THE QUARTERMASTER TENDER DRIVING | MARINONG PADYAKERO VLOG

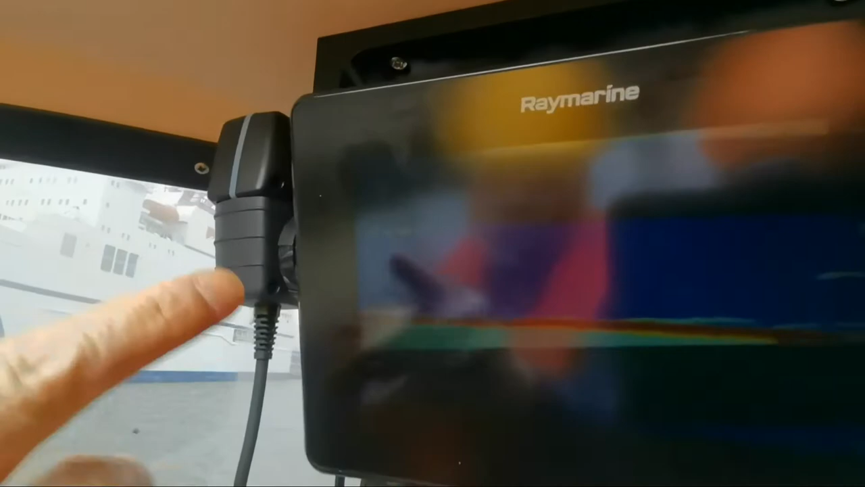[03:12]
kale pa sa seabed ayan yung lalim niya 9.6 yung depth